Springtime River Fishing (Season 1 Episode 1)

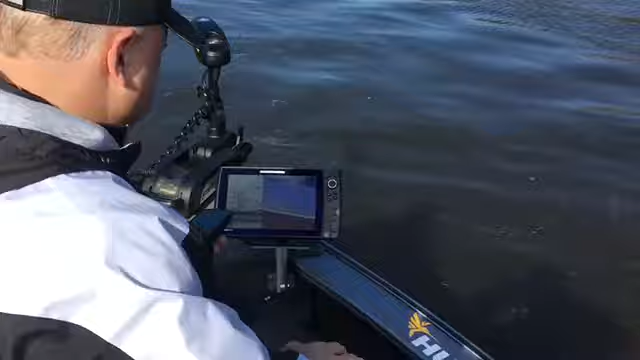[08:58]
We are working here. You can see, we get zoomed in here and get a good look at the screen.
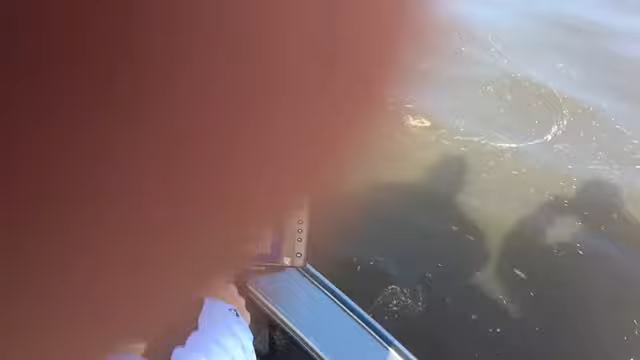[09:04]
We are following this sharp break. We've got a sharp break on the shoreline here. And we're on this flat right in that 18, 19 foot range, even to 20.
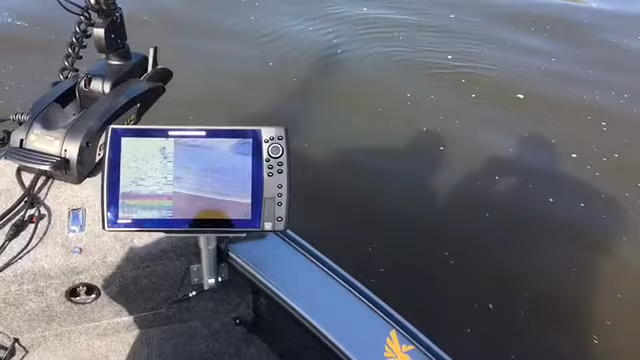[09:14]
And we are using the Humminbird and the Mincota together in conjunction together. I'm using the trolling motor to slow the drift. I'm slowing the boat so it drifts actually a little slower than our jigs are. So even though we're sliding downstream slowly, our jigs are downstream of us. About a 45 degree angle out of the line. That's allowing us to keep that bait up off the bottom. And if we would pop a snag, the bait is still downstream of us and we're moving towards it. Most of the time it'll come right out as we drift over it.